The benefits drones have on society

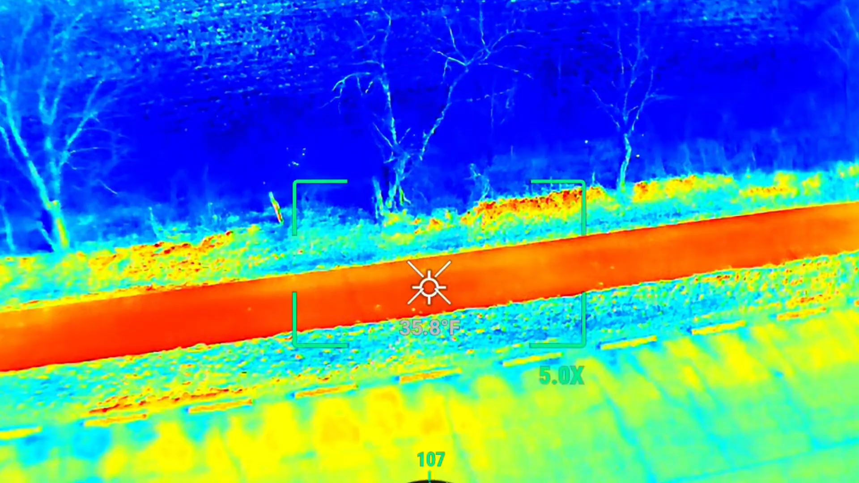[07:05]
Scanning the area. Okay. I don't see him here. He's coming.
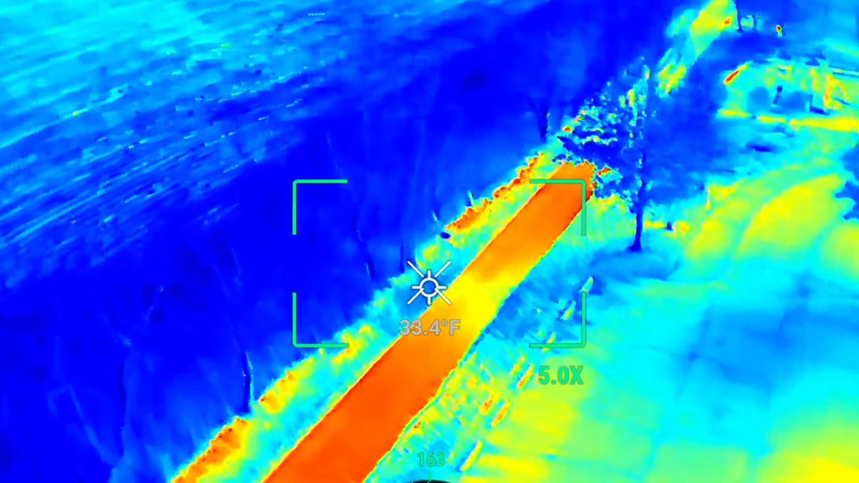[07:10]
On screen: spot 33.4°F
There he is right there. He's coming for me.
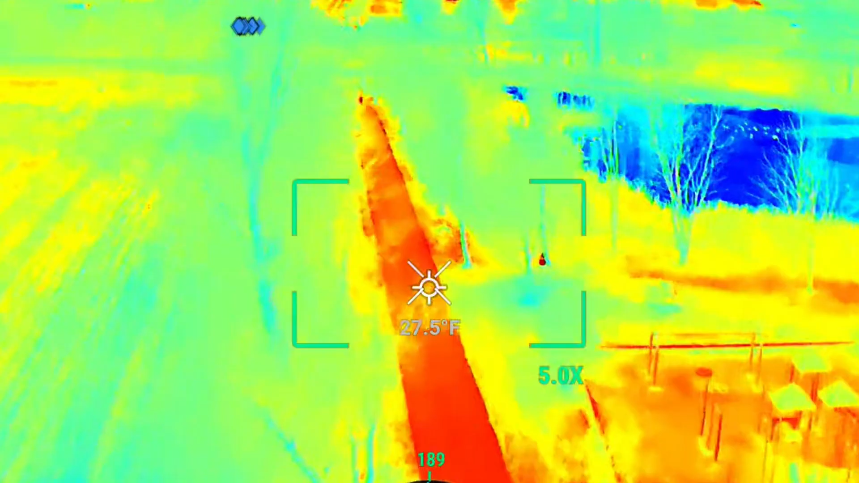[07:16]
On screen: spot 27.5°F
That's him. 100%. Right there. One change to the zoom.